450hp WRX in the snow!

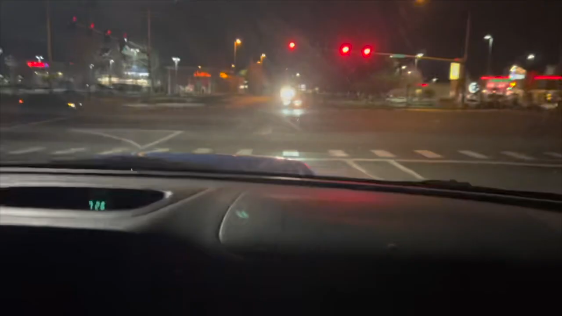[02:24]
Body hell can't. You missed your Miata. There's a Miata. Where? Straight ahead. Turn right. See it? Yep. Boom. Never fucking go out. Like, you never time lights around here without, like,